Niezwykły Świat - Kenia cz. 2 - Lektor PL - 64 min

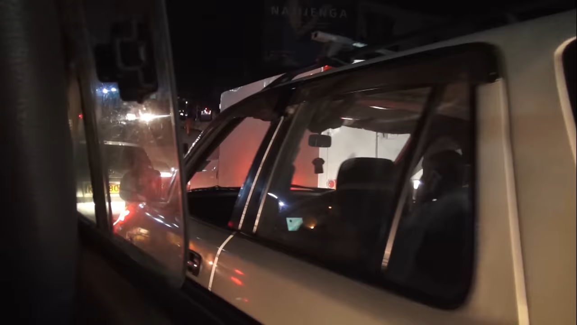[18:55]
Wjeżdżamy na prom Likoni Ferry. Niestety, Franco ponownie ostrzega nas, tym razem przed wychodzeniem z busa.